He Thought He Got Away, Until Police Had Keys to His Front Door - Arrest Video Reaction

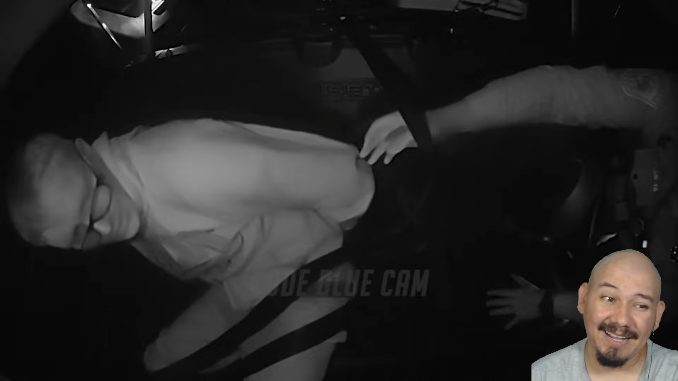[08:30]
You're under arrest, dude. Chill out. For what? For fleeing. I didn't do nothing. Yeah, man, you did. No, I didn't.